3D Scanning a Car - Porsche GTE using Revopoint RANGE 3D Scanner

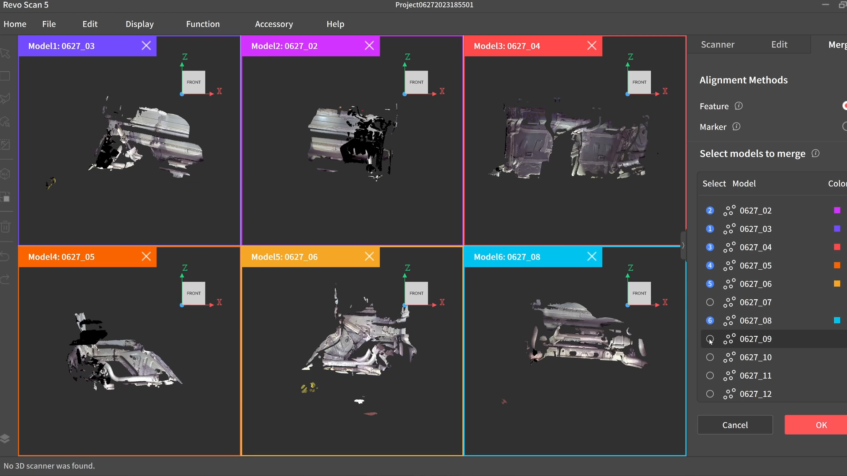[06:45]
I realize for those who are not 3D inclined. This one might be a little challenging to see.
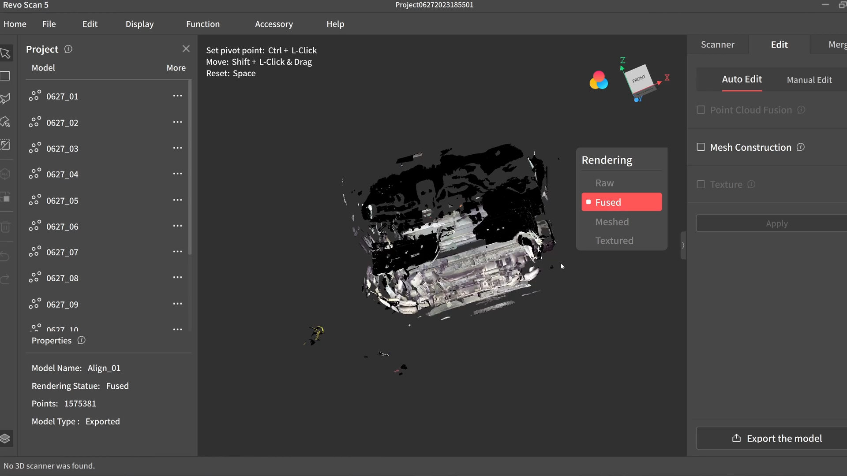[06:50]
But these are the surfaces of the inside. I'll call it front engine bay.
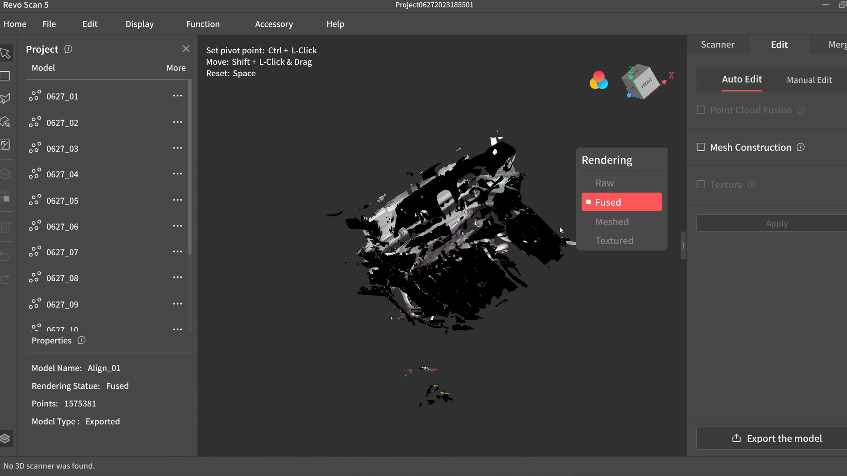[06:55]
We're going to see where this motor can live. So the motor position as Tesla has it isn't going to work super well for the space that exists right now. I'll either need to cut some of the panels to allow access or so I think if I tilt it about 45
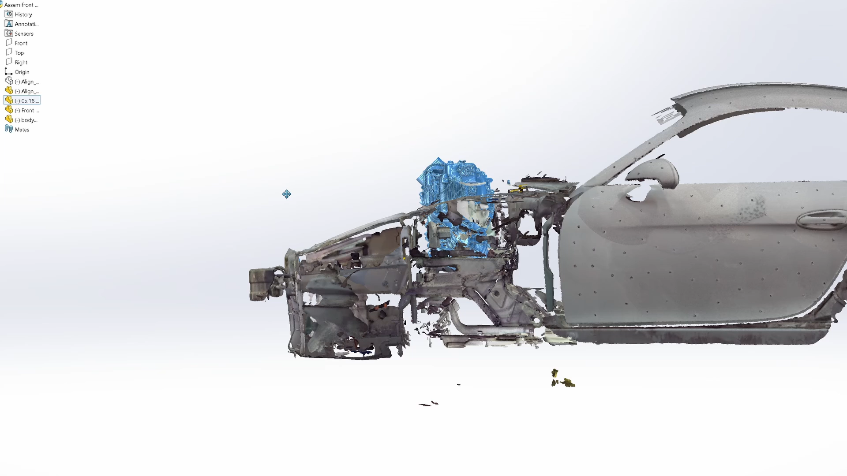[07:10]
degrees I believe the uh I believe like the gear oil transmission fluid pickup is still in an okay spot.
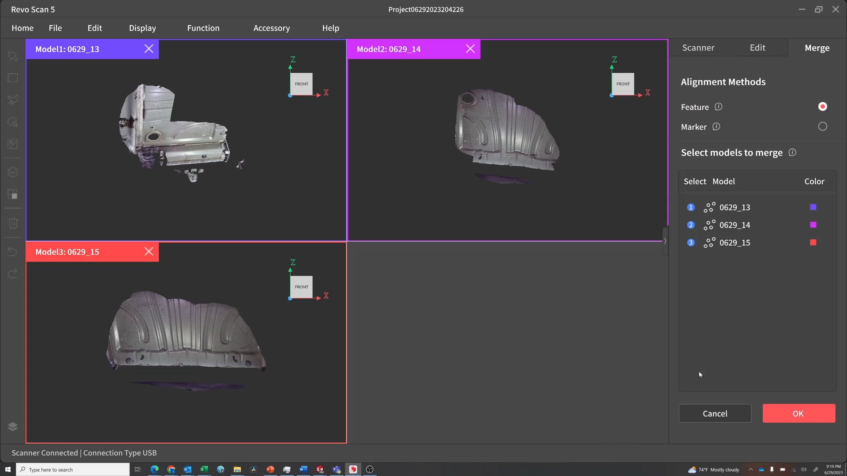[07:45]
So besides just getting the 3D image the scanner has moved around from place to place to capture larger objects.
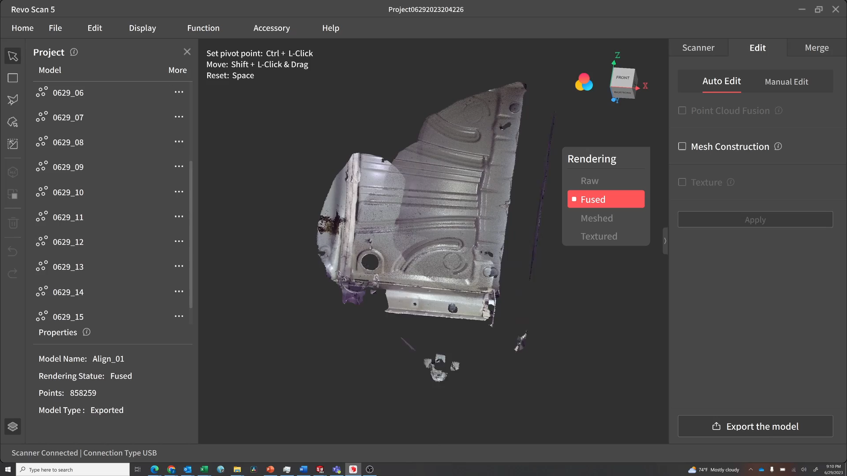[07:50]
The 3D scanner has built-in programming that can actually keep track of features as you're scanning.
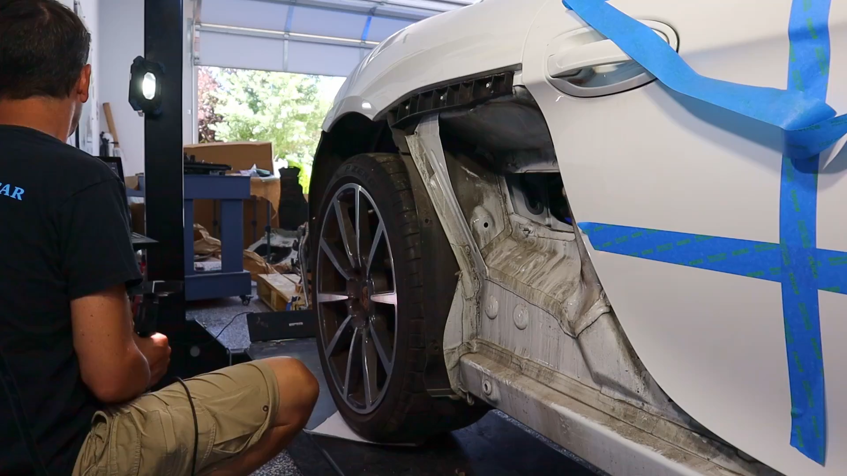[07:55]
This does best when the features are not reflective and not big flat surfaces.
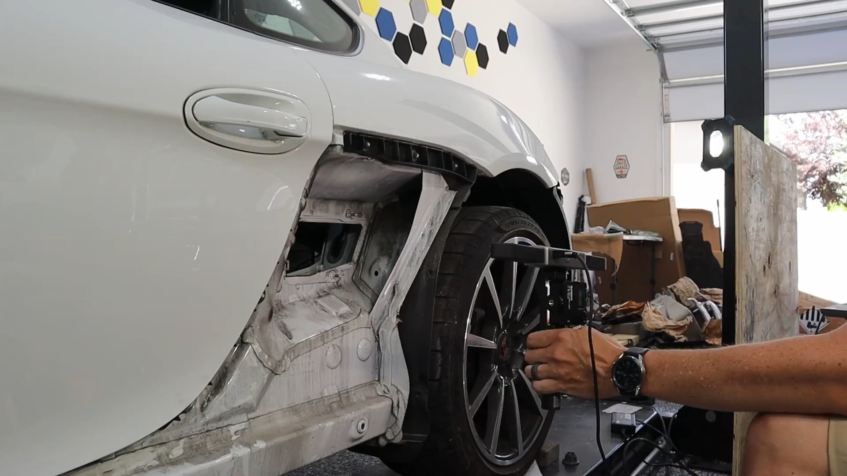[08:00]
The challenge it has with big flat surfaces is it's very hard to keep track of one flat surface versus another.
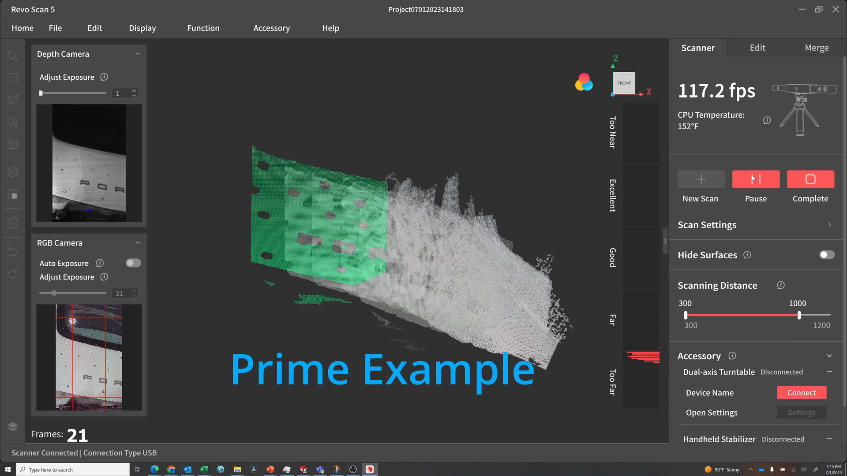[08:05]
So for bigger areas I struggled with the feature tracking and how to go to the reflective markers.
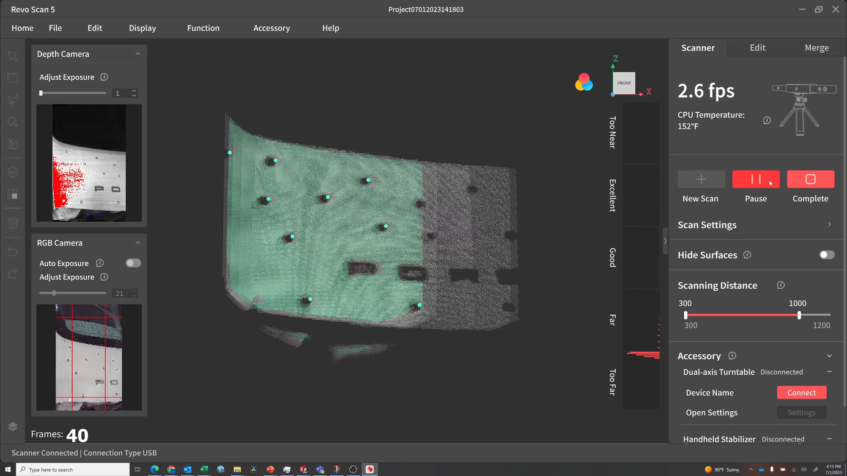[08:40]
So if something was a light object you wanted to pick one contrast setting and it would pick up all the light things pretty well but the dark things would struggle.
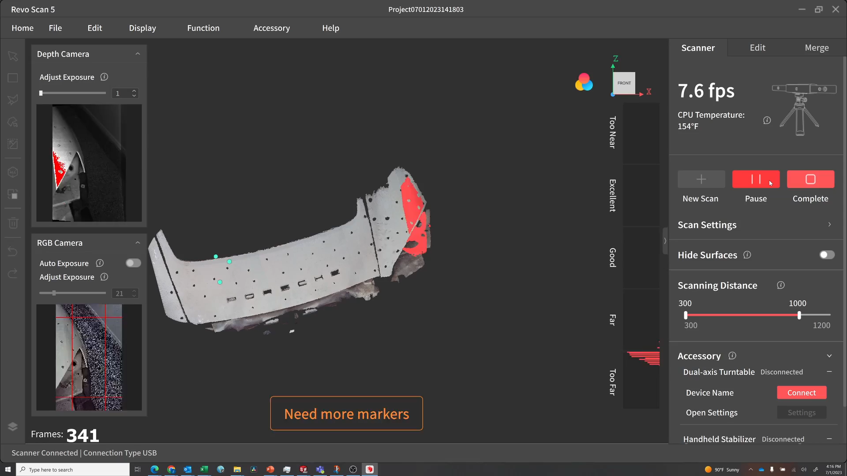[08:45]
But if you went back and re-scanned it with the
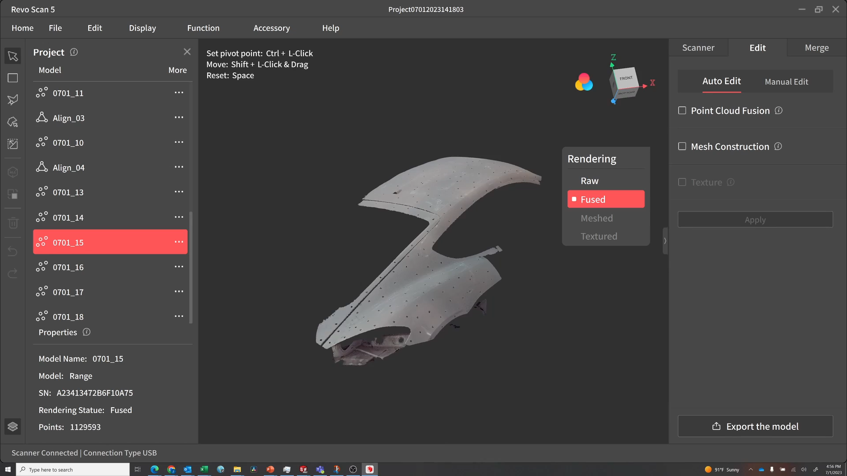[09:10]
And other times it was epic failures.